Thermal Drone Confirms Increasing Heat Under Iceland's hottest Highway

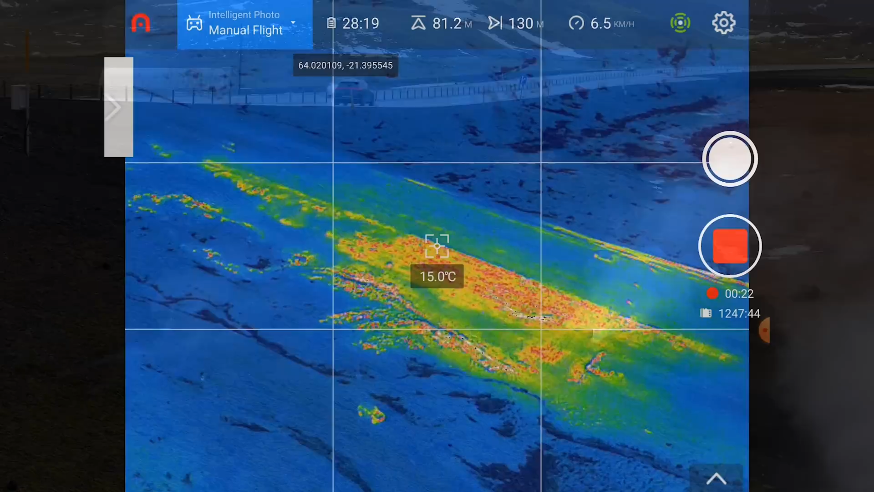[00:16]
On screen: spot 15.0°C
It was scanner number four, and I've never seen so much steam there before by the road.
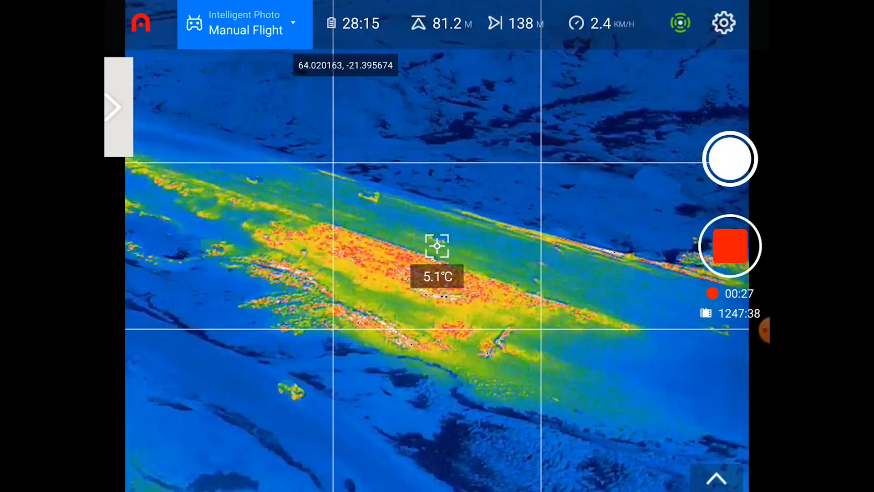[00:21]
On screen: spot 5.1°C
And since it was so much of it, I did an extra tour with the other drone, just to show you how it looks.
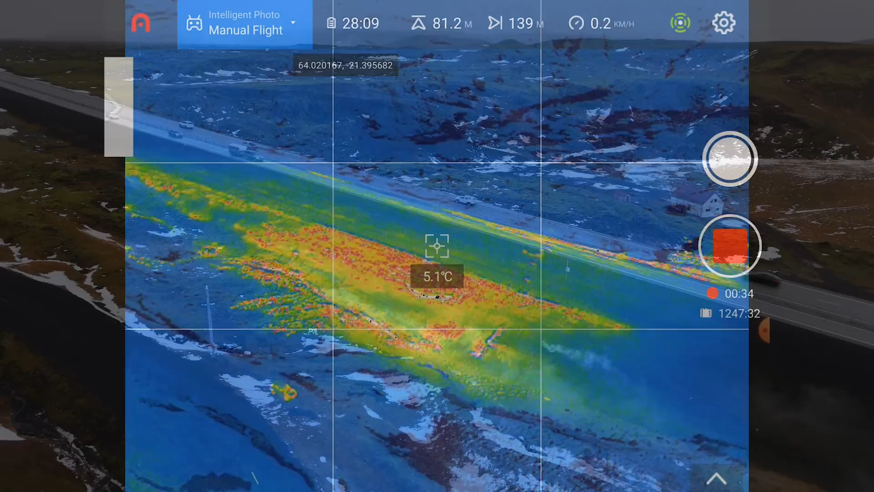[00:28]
On screen: spot 5.1°C
And this has something to do with increased geothermal activity by the Vulcan or Hengill.
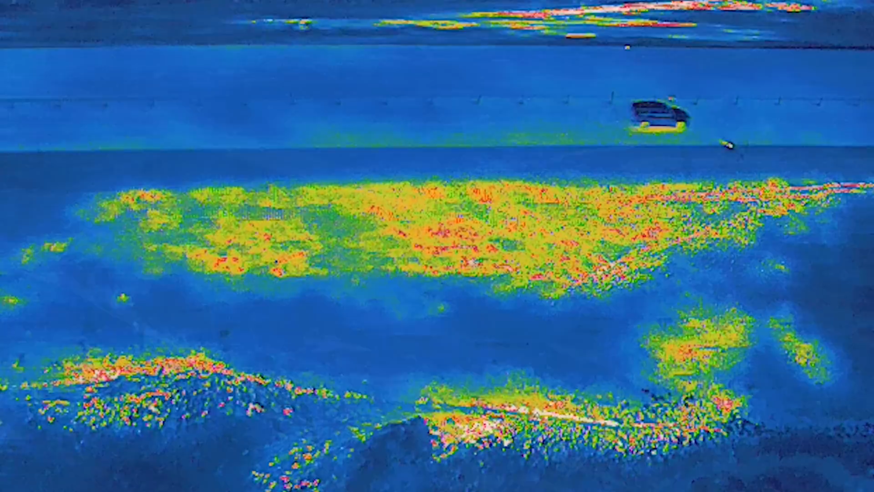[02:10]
However, looking at the thermal limits from May, the area has not been expanding, but it seems to be hotter. And this steam pipe there, it is new.
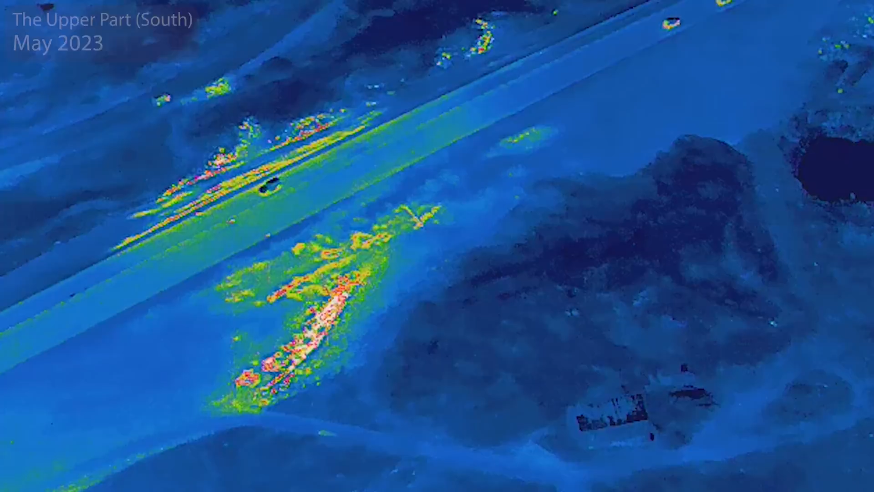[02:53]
The hot area is clearly expanding away from the road, but the thermometer tells it all.
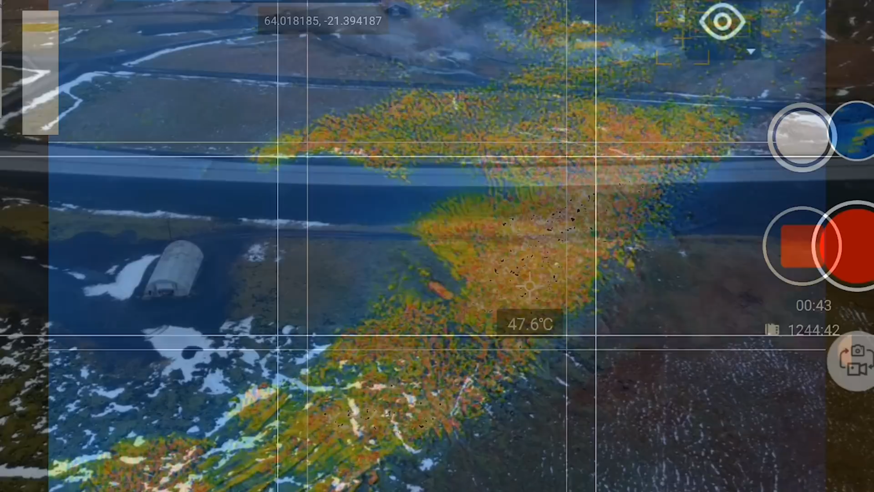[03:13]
On screen: spot 47.6°C
But when I check the lower part of the road, it comes even more obvious that
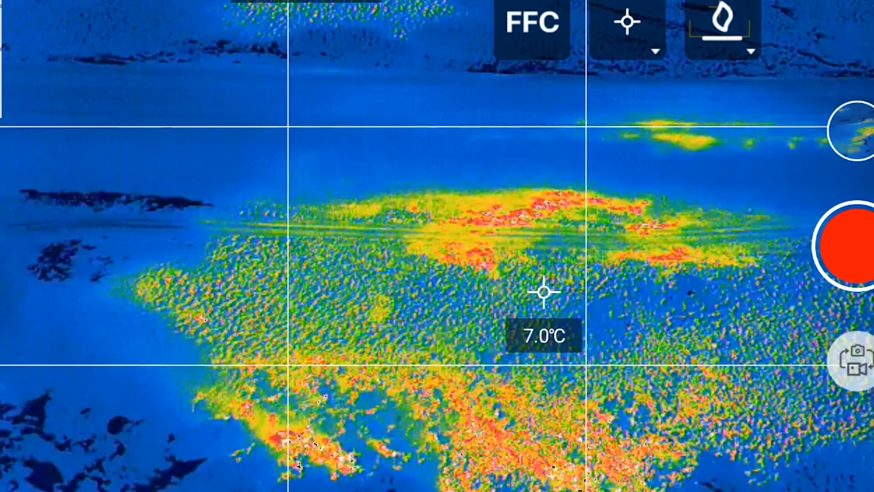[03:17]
On screen: spot 7.0°C
this area is undergoing some changes. The area outside of the road pops out stronger than before,
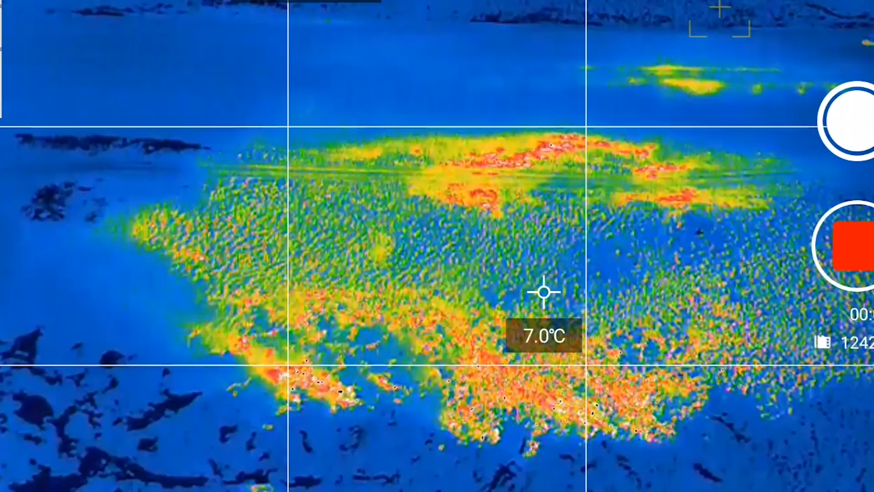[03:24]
On screen: spot 7.0°C
and I'm detecting more activity between those two areas.
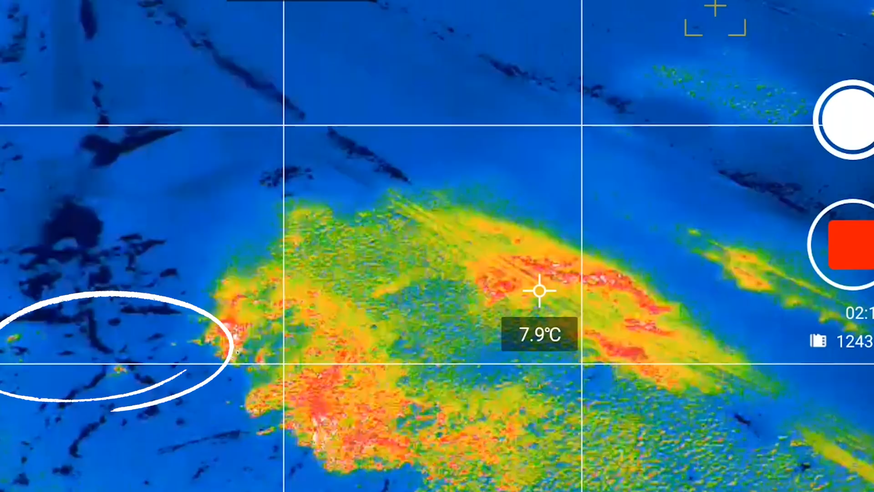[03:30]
On screen: spot 7.9°C
And I see those little spots pop out here and there. Some of them seem to be quite hot.
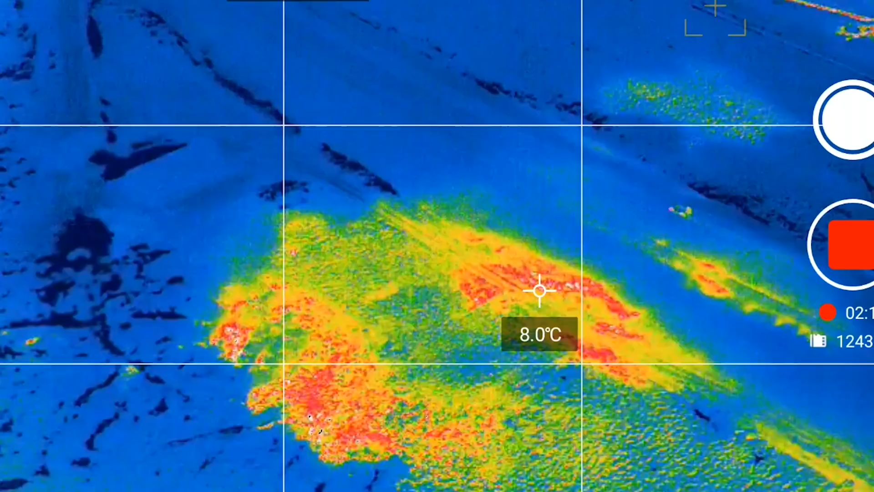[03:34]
On screen: spot 8.0°C
And at the other side of the road, that is where I found a new hot spot in my last trip in October.
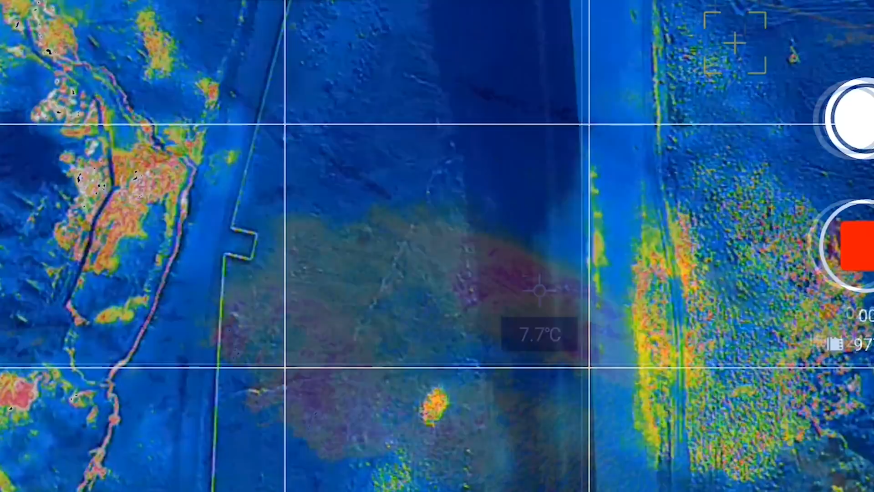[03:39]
On screen: spot 7.7°C
It got covered in the Icelandic media, and it's clearly spreading out now.
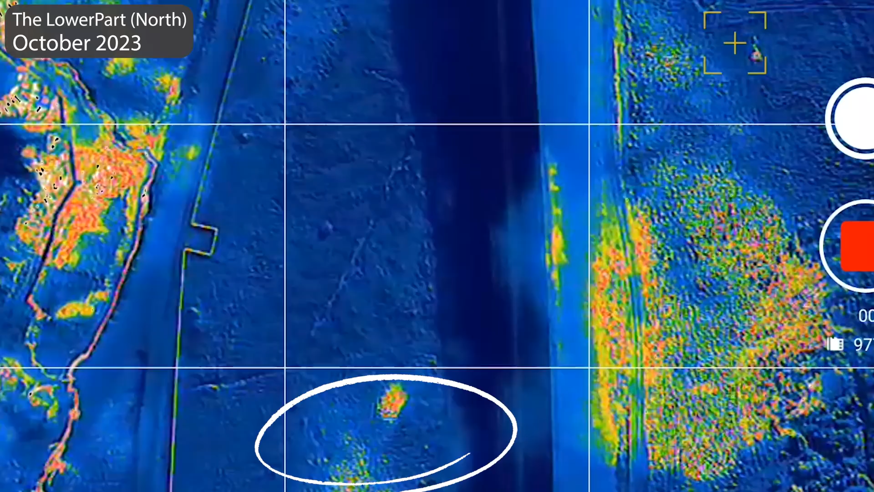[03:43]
But still not as warm as the other side of the road,
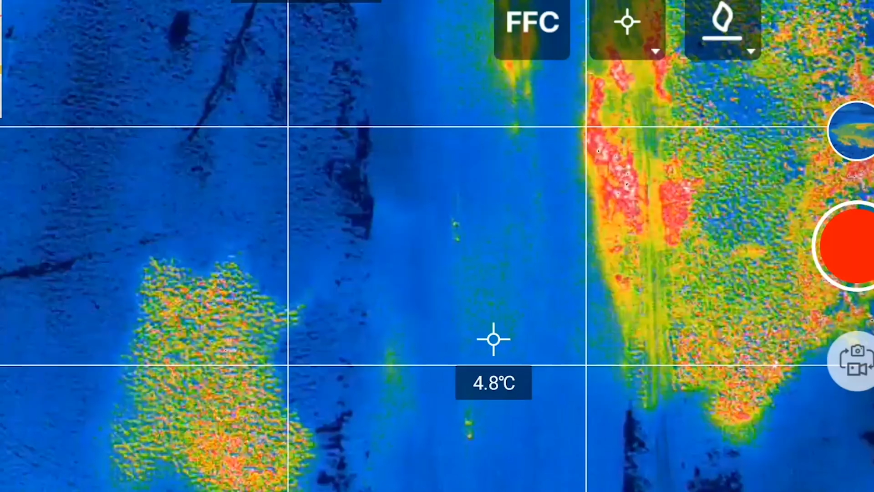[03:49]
On screen: spot 4.8°C
and this was perhaps the best confirmation of increased activity.
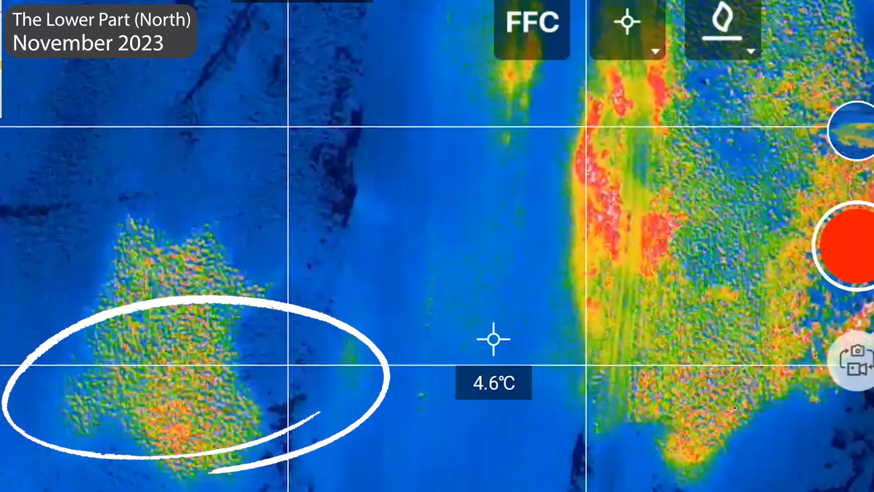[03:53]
On screen: spot 4.6°C
However, I would like to analyze the images better when I find the time. So this scanning there will continue, and feel free to send me ideas for subjects.